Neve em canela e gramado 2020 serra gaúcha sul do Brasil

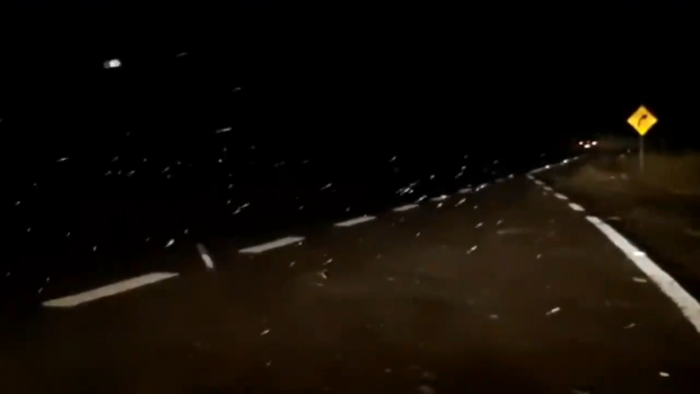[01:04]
Olha a situação que está agora, São Francisco de Paula aí, a galera está vendo aí O frio é bem forte,